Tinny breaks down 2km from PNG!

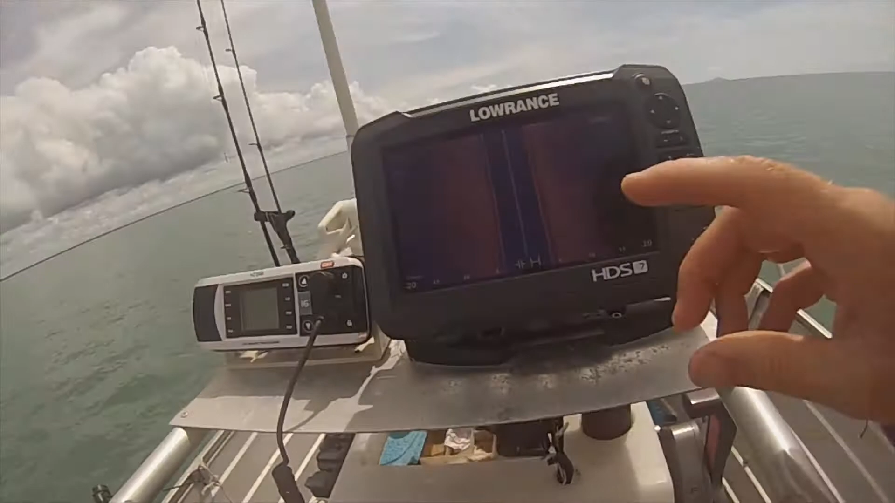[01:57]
coming out of this we're using the site scan that lumps represents a balmy or something like that
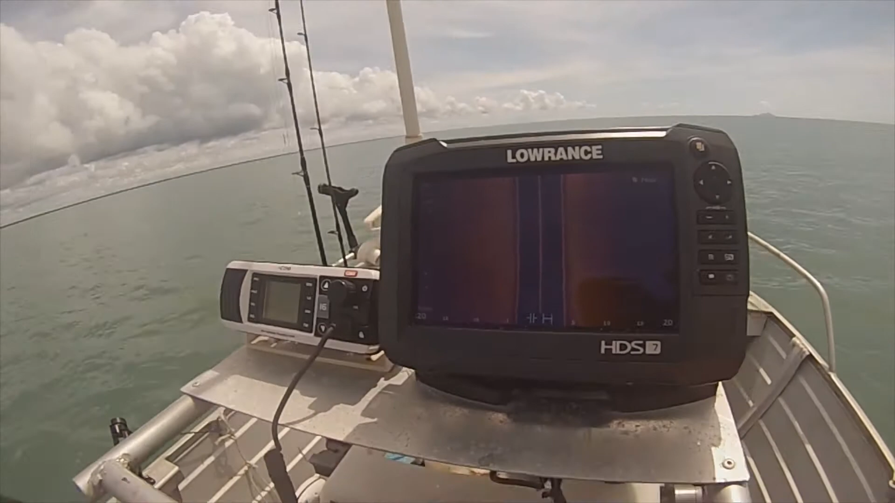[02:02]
this is all flat sort of rubbly reef but out here somewhere one
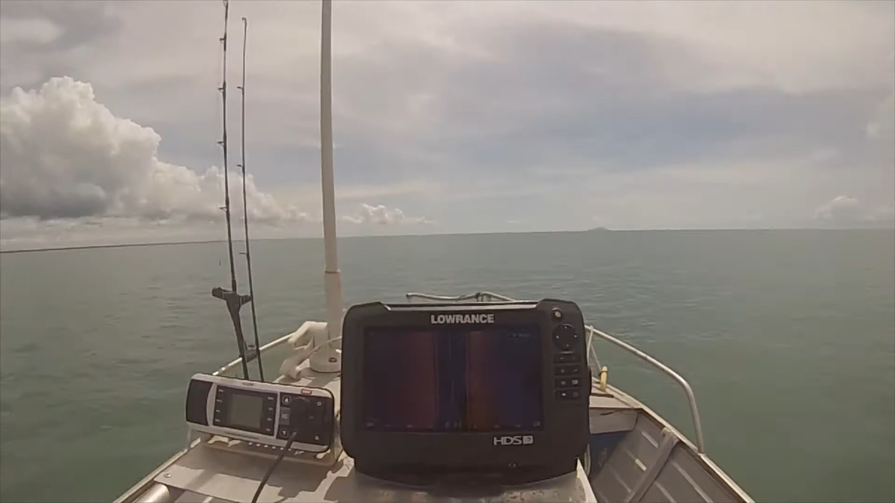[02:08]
of the local fellas told me there's a couple of big bombies that a lot of fish sit on so